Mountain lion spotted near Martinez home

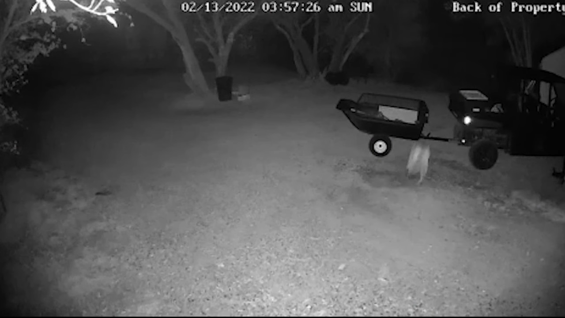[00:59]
The California Department of Fish and Wildlife confirms this was an adult male seen in the area back in February 2022.
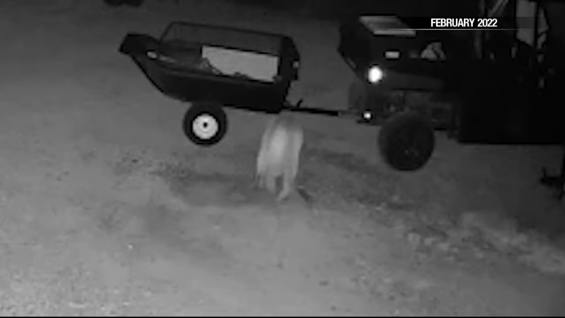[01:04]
Fish and Wildlife says Friday's big cat is also an adult male. It's not clear if it's the same mountain lion seen two years ago,
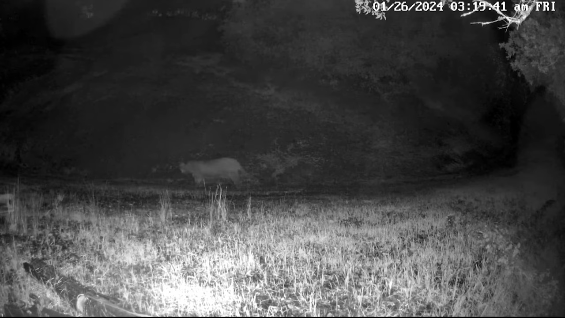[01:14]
adding though that these sightings are fairly common considering the mountainous area and that the cougars were likely looking for food.